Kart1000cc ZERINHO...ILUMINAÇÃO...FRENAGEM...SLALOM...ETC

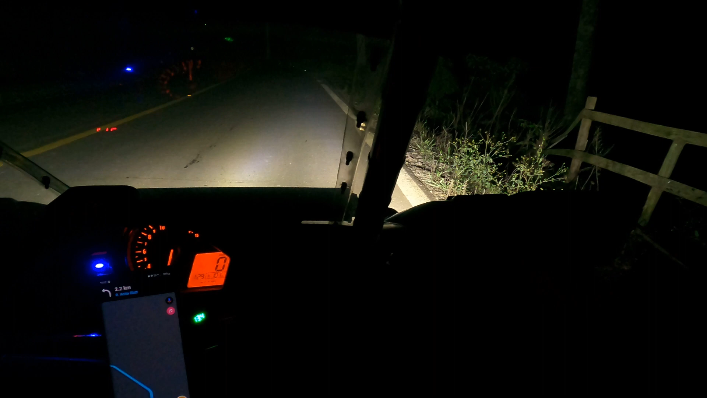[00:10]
O farol normal e a luz alta nova, ó. É muito mais visão com a luz alta nova. E aí ela pisca agora branco. E ela fica amarelo, que eu achei fantástico de pilotar com ela amarela, ó. E ela pisca amarelo também, ó. Então agora, ó, essa luz aqui clareou, certo? Com o Lex Sun tá muito ruim aqui, né? Mas ficou bom pra caramba de dirigir. Ela tá silenciosa, ela tá numa boa, né?